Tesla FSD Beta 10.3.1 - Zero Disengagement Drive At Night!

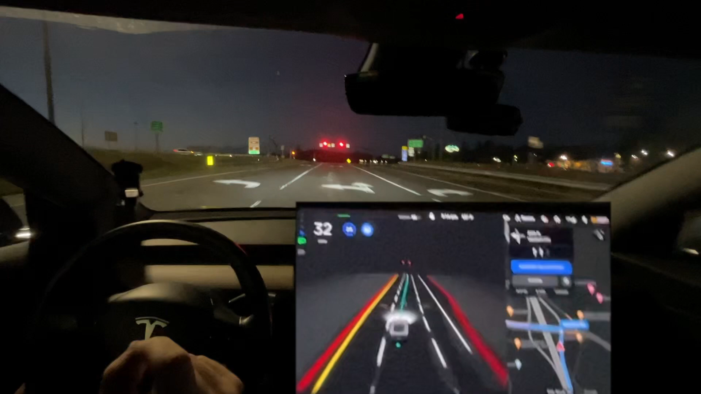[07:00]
and odd change it would used to stay in the left lane and now it stays in the right lane here hey i'm looking forward and my hands on the wheel okay
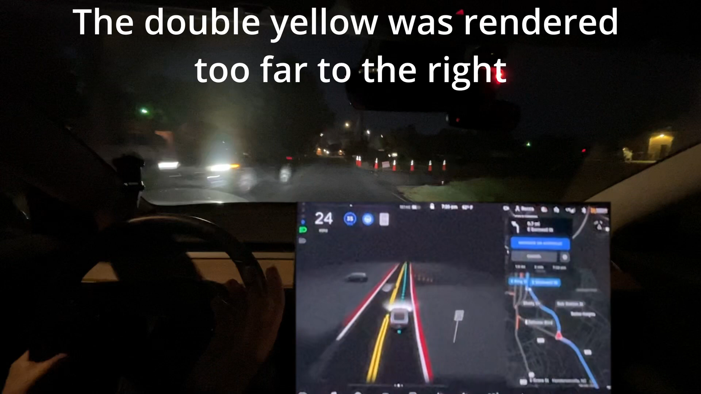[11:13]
wow um it didn't break at all for that car and it should have slowed down just a little bit um i i was comfortable enough leaving it doing it what it wanted to do but it should have slowed down i would have gotten that close to that car because if that car decided last minute to stop then i could have potentially ran into it obviously i would have jerked the wheel out and not have had that happen but uh something you got to watch out for